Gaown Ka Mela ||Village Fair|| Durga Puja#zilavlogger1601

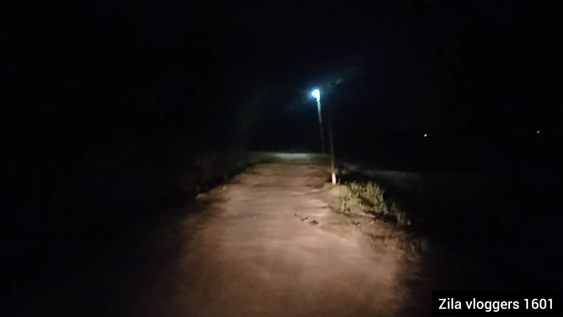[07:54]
फोन के चल टू अब नलो mo आने के लिए और रोट में नीकल जांको पीडिकर निया बीवर मिल जा गए है रहे पहले चलें गांतर जल्दी जल्दी जल्दी नहीं हो सके हैं लगेज भी पहेते हैं
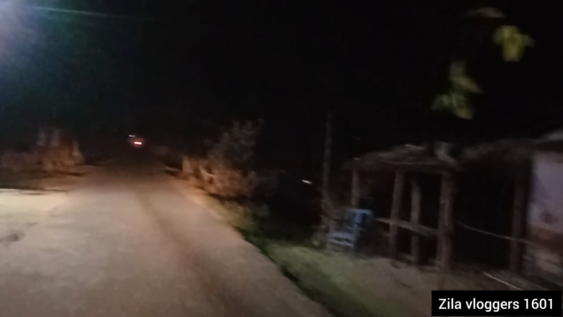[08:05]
इसनेिश अबादा पिंव हो गया देख सकते हैं कि लागी रागे कर दिया इसा रास्ता ब्लॉक गांगा उब